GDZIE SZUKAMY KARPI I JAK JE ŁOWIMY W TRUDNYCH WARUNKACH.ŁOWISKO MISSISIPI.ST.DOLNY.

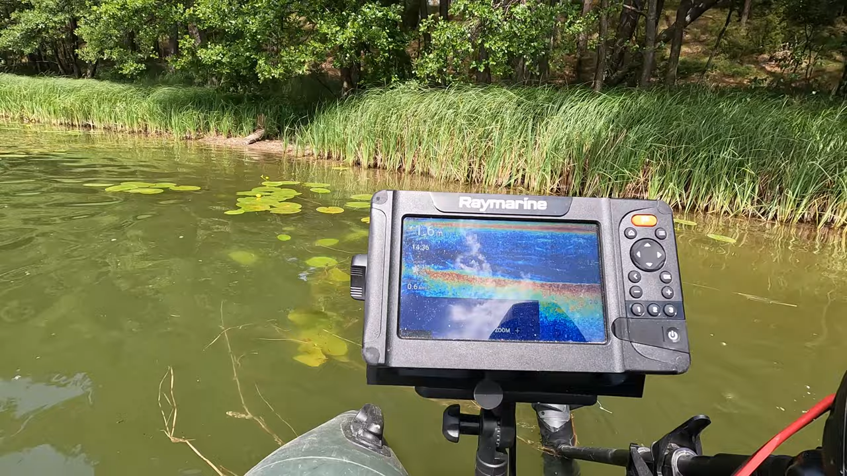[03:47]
Słońce za bardzo świeci. Nie widać? No, odbija słońce się od panelu.